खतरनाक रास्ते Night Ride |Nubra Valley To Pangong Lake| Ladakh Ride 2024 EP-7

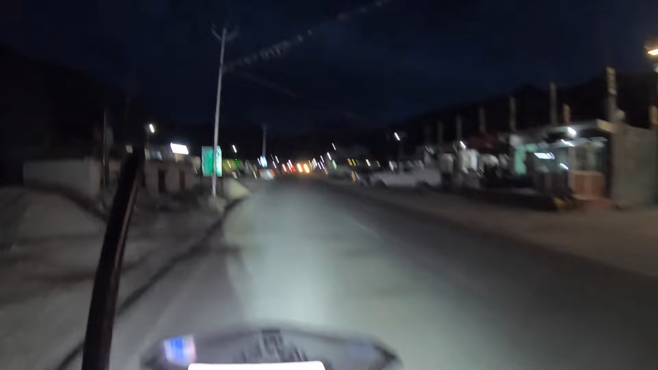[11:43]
मस्त है यहाँ पे, तो दुर्बुक में बहुत बढ़िया बना हुआ है, खाना पीना रहना सहना सब कुछ है,
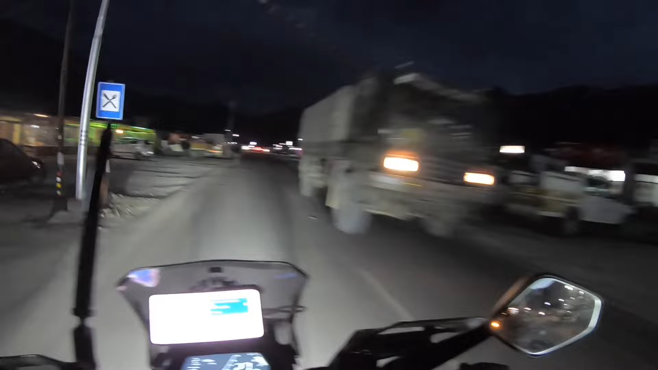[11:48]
जैसे कोई थक जाता है यहाँ रह ले, बट हम यहाँ नहीं रुकेंगे, हम सीधा रुकेंगे पेंगोंग।
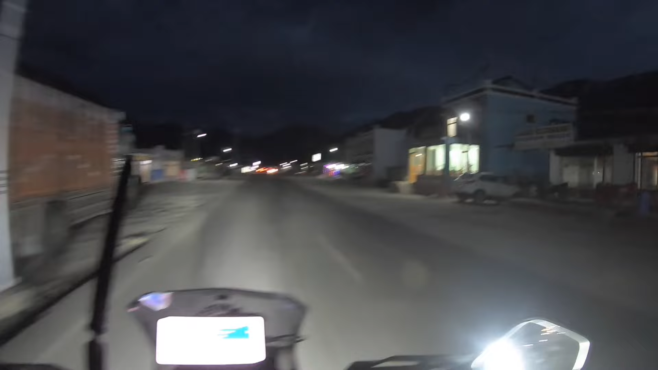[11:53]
फाइनली आपका भाई पहुंच चुका है पेंगोंग लेक। क्या बात है, रात के 9:30 बजे वो सामने होटल वगैरह है, आज वही स्टे करेंगे।